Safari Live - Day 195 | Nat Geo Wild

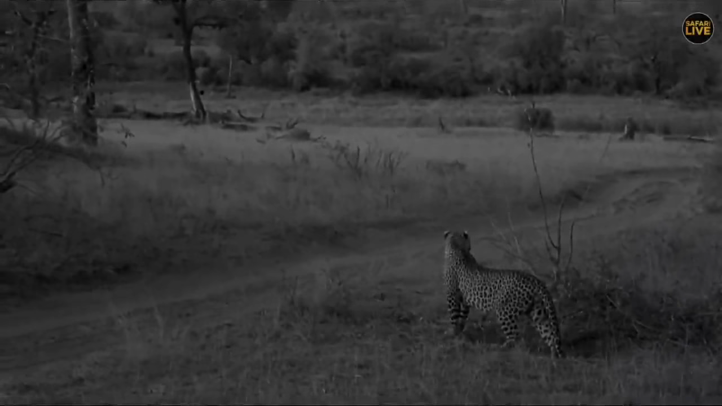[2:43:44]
I don't think you are in any condition to be hunting, Mr. Hosana. That belly, look how it's bulging. You never know, you might smack an impala here. But I doubt it. Make his way back towards those skin and bones.
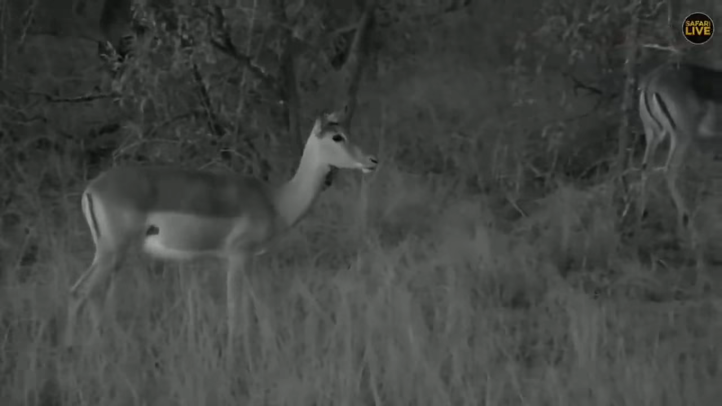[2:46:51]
moving towards the southern side of the game reserve. And they're just, oh, look at that, unexpectedly. Not too sure what is the problem. Maybe there's something. They're curious. You can see the ears. So let's see what they're going to see there. They just got frightened by something.